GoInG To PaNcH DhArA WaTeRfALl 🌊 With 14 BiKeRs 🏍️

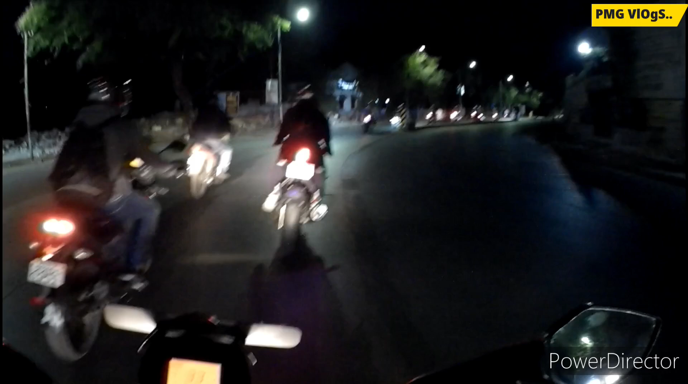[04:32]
तो यहाँ पहले होटल वगैरह थे, यहाँ पे सबने तोड़ दिया गवर्नमेंट ने, अभी जिनका भी होटल था वो अभी बिजनेस ठप हो गया उनका, बेचारे अभी पता नहीं कहाँ अपना बिजनेस चला रहे होंगे। रोड भी इतना ख़राब है ना, यहाँ तो लगता है कि